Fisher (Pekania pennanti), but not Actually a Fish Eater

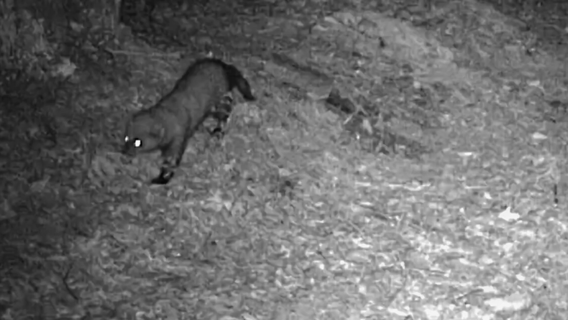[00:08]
this elusive member of the weasel family is a skilled hunter and can be found in the dense forests of North America,
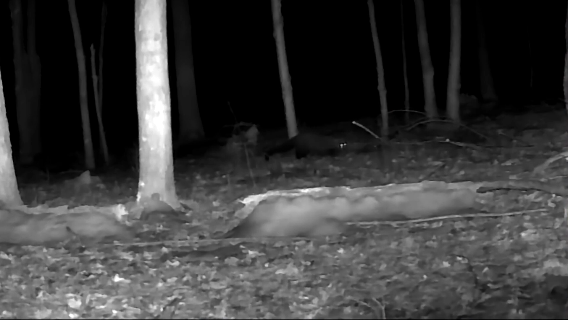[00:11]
from Canada to the United States. They typically inhabit mature forests with dense tree cover, where they can find ample prey and suitable den sites.